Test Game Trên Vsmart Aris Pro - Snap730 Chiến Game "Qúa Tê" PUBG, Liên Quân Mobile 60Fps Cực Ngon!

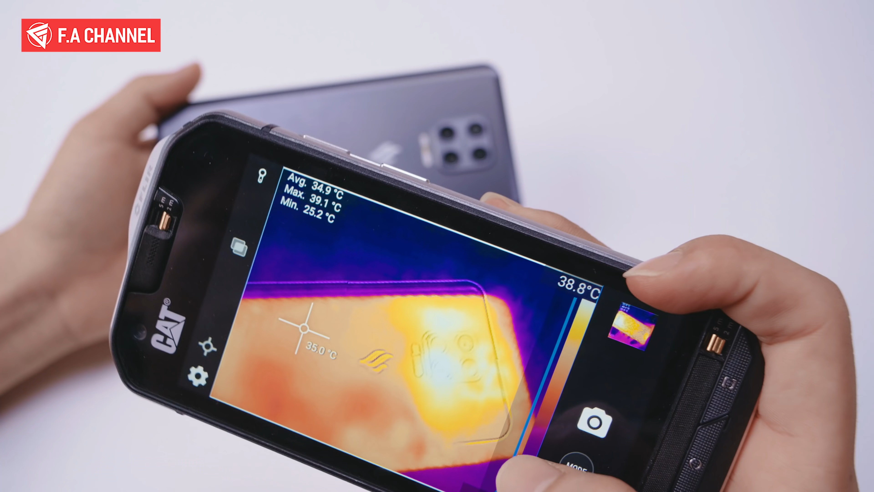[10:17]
On screen: spot 35.0°C, max 39.1°C, min 25.2°C, scale top 38.8°C
Rồi, và đây là phần nhiệt độ của anh em đây. Chúng ta sẽ có một cái phần trên gần camera nóng nhất này.
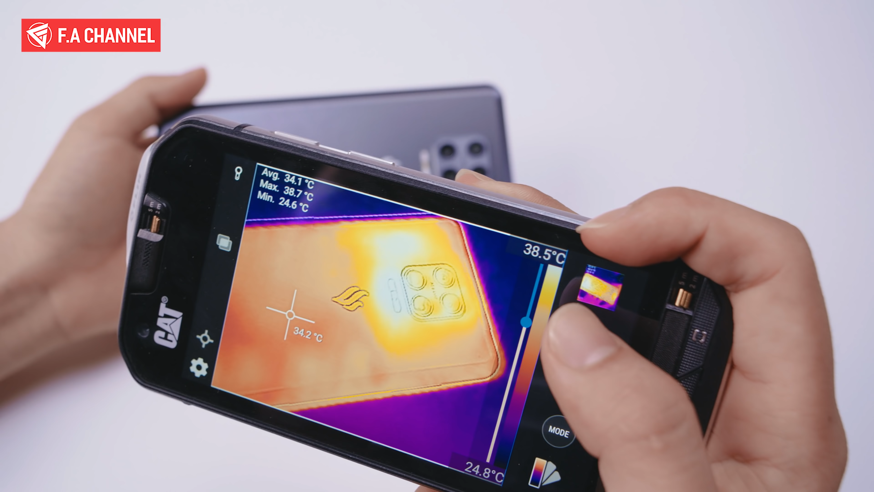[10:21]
On screen: spot 34.2°C, max 38.7°C, min 24.6°C, scale top 38.5°C, scale bottom 24.8°C
Mình có thể soi luôn nhiệt độ cho mọi người.
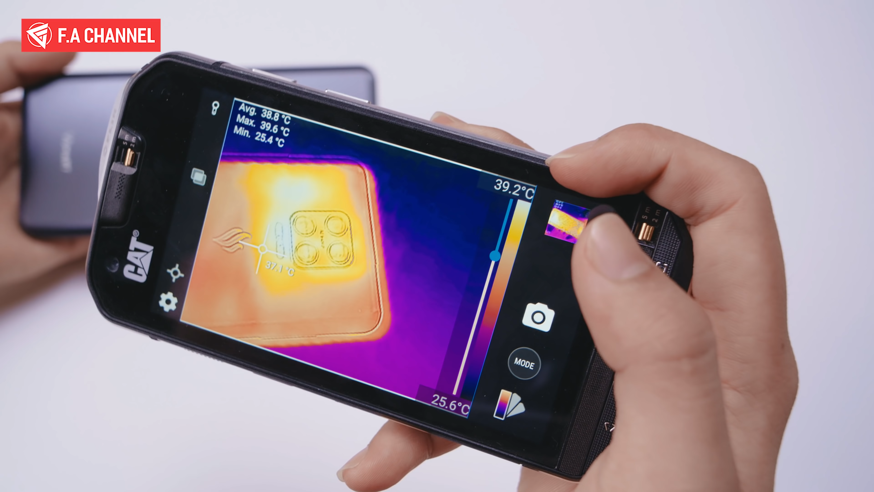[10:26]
On screen: max 39.6°C, min 25.4°C, scale top 39.2°C, scale bottom 25.6°C
Hiện tại ở đây là chúng ta sẽ có mức nhiệt độ cao nhất ở cái vùng nóng nhất là khoảng 39 độ thôi này. Đó, soi vào giữa đây đi, chúng ta vẫn có 39 độ.
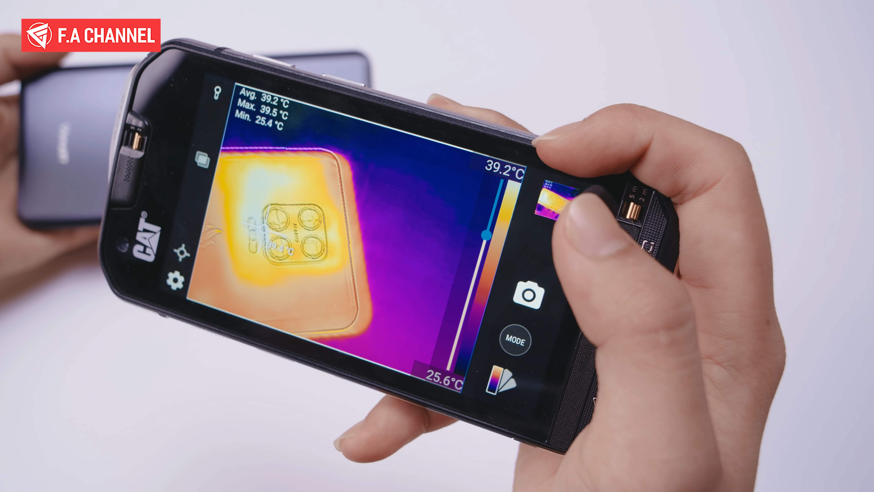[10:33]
On screen: max 39.5°C, scale top 39.2°C, scale bottom 25.6°C
Nó cũng chưa hẳn là sẽ lên 40 anh em ạ.